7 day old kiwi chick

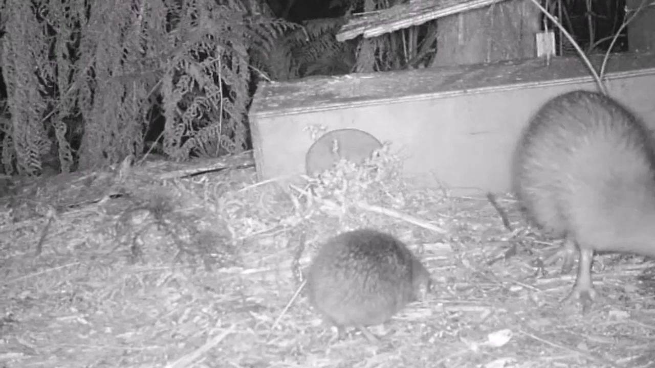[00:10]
By her seventh night, our baby kiwi is ready to spend more time outside of the nest. She's already learned how to probe into the ground looking for food. Dad is always nearby, circling around the nest and watching his chick. And they both go in and out of the nest regularly.